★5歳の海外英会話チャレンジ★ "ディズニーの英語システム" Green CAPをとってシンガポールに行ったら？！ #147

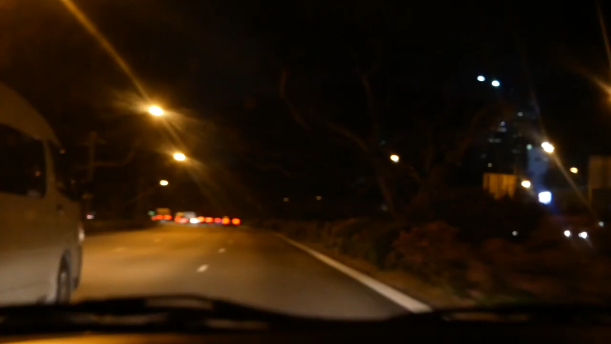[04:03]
気付けば外は真っ暗家に帰るまでのタクシーの中で近くにあるおすすめの場所を聞いてみることに